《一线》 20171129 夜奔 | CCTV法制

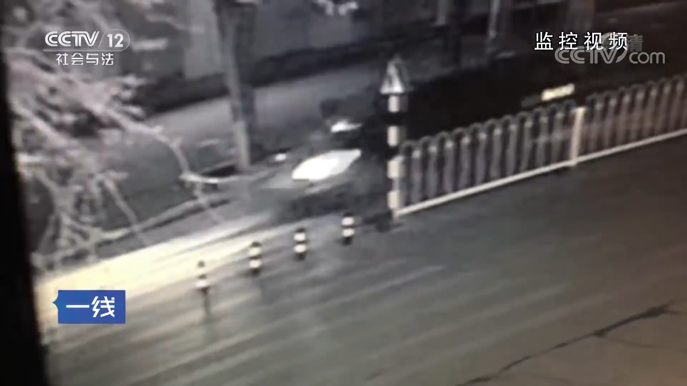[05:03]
伴随着两辆被盗车结伙逃离，我们当时就推断这个车就是嫌疑人的作案车辆。
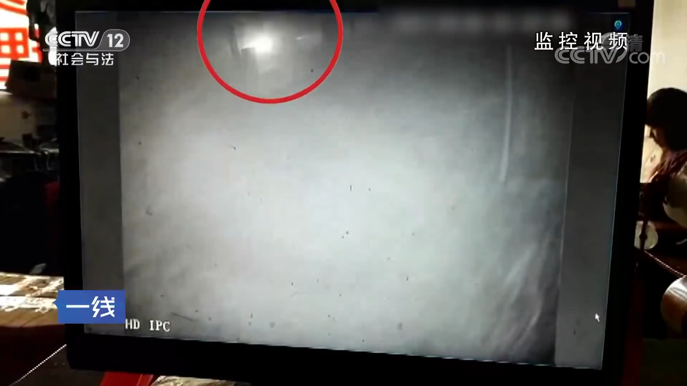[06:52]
嫌疑车由于大雾原因足足走了1小时。 这是人家一个二个， 这是啥？